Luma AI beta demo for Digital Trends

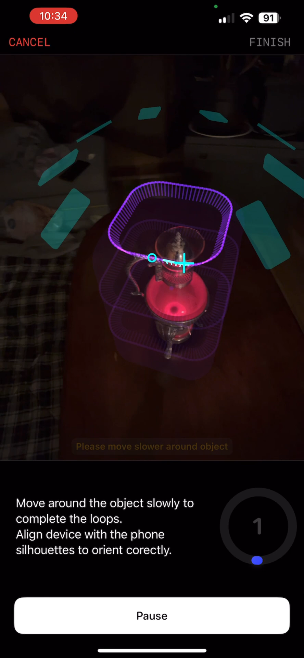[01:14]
So once you've done that you proceed and you'll see these kind of rounded
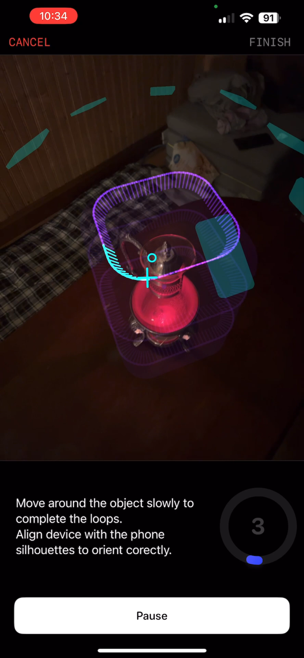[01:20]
rectangles that circle the object in purple and as you move around
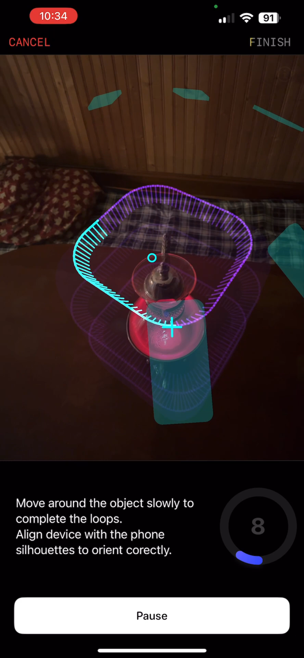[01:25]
matching the angle of the translucent phone shapes that you see
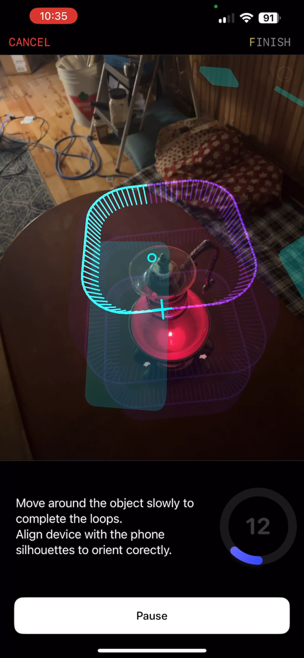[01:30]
and the angle of the lines on that ring and you
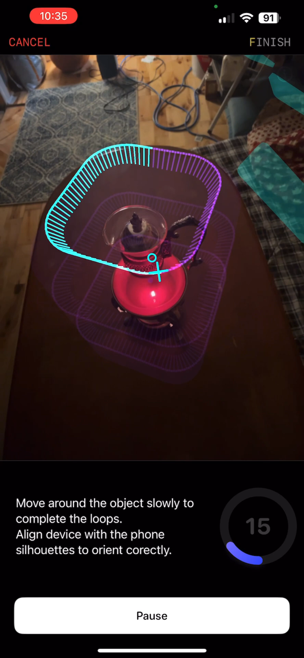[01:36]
just circle very slowly to capture and turn those purple lines blue.
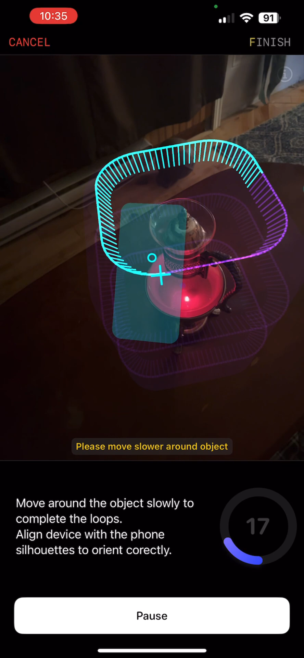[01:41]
You don't necessarily have to get every one
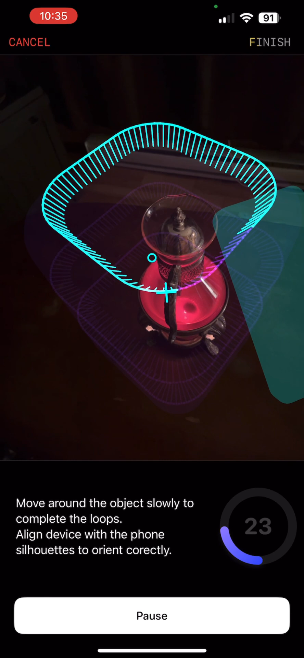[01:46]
but the more that you get the better the capture will be in the end and
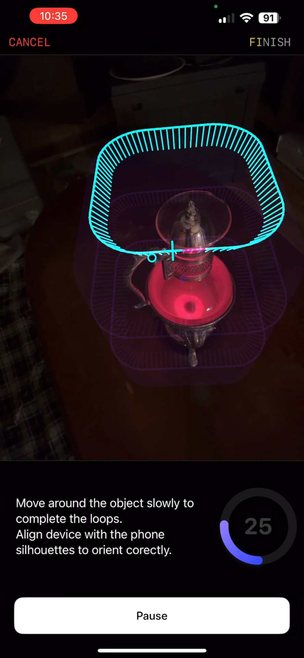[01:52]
after you've completed the three rings that appear one high